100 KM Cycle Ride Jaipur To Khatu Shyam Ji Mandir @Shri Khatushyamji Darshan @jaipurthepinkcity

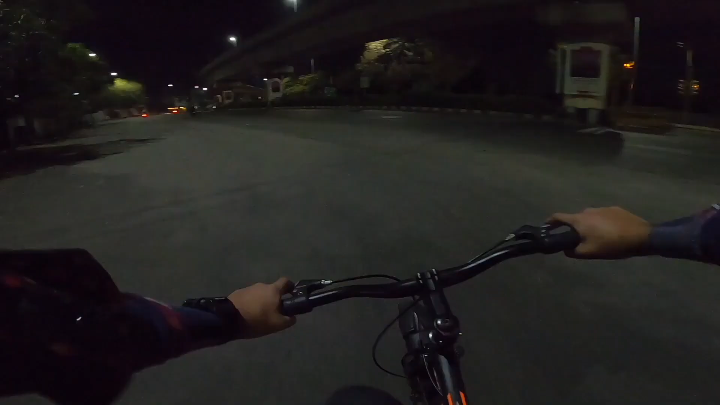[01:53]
और मैं अप्रॉक्स आ चुका हूँ अपने घर से निकलने के बाद में 7 किलोमीटर।
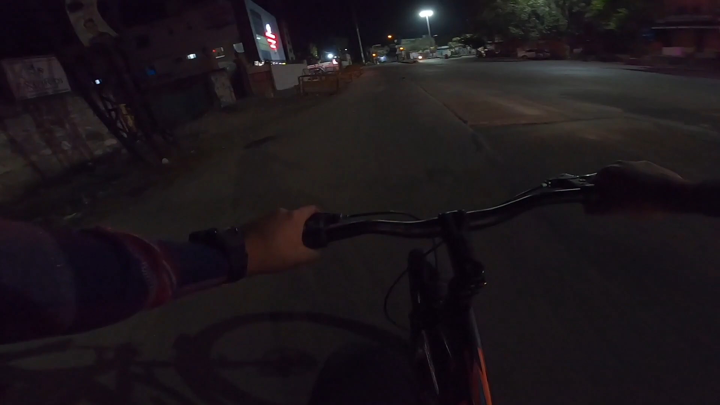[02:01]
दोस्तों थोड़ा थोड़ा सनराइज़ होने लगा है अभी, और काफ़ी मैं अप्रॉक्स 13 किलोमीटर आ चुका हूँ तक। मेरा प्लान यही है कि मैं 20 से 25 किलोमीटर्स के बाद में ब्रेक लूँ।